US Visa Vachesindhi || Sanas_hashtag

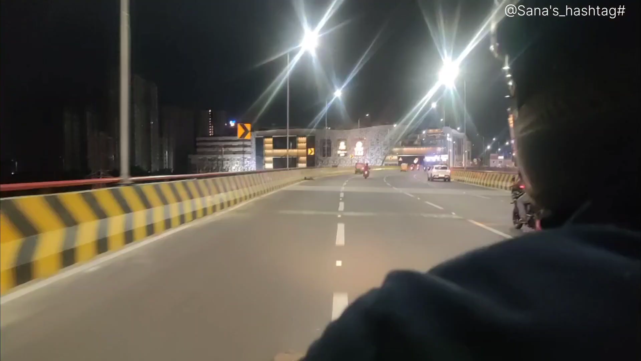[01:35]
సో అన్నయ్య నన్ను అట్లీస్ట్ ఒక్కసారైనా బయటికి తీసుకెళ్ళాడు అనమాట నైట్ టైము.
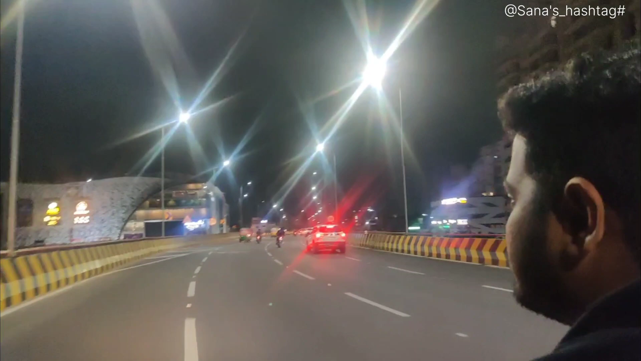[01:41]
సో ఐఎమ్ వెరీ హ్యాపీ అబౌట్ దిస్. సో ఇట్లా ఉందన్నమాట, ప్లెజెంట్గా ఉంది నైట్ లైఫ్ అయితే.